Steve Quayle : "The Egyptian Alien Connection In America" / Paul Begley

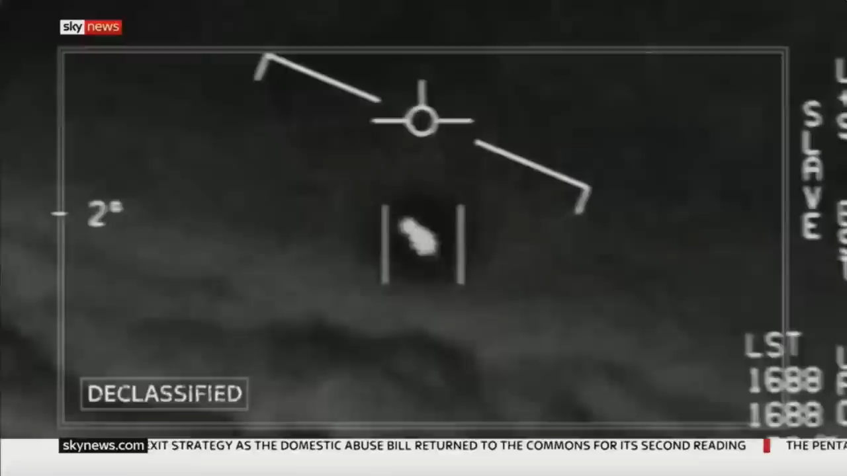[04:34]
The aerial phenomenon observed in these videos, they say, remain characterized as unidentified.
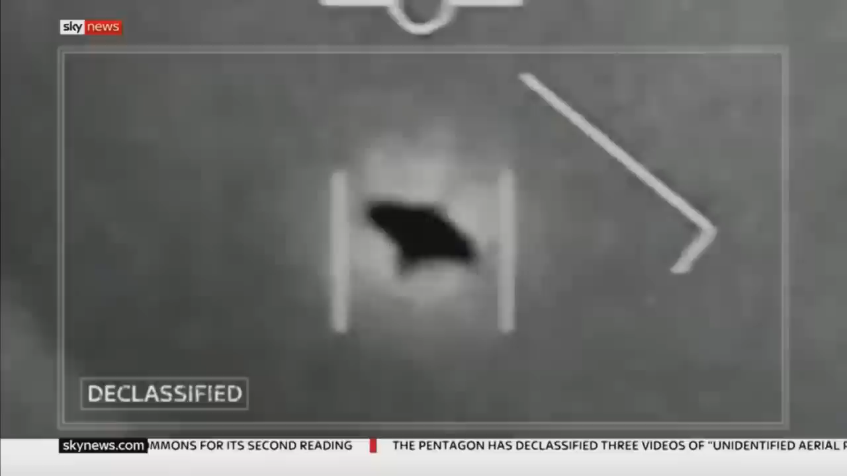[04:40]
Despite a 1,500 page report on UFOs released in 2021,